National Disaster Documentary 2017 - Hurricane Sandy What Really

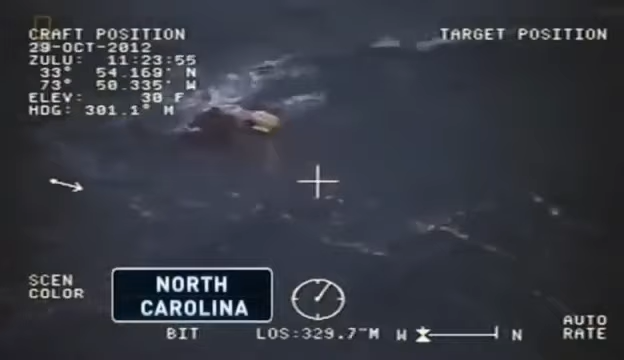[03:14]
Coast Guard's brave storm force winds to save the desperate crew of an historic tall ship that has been sunk in 18-foot waves.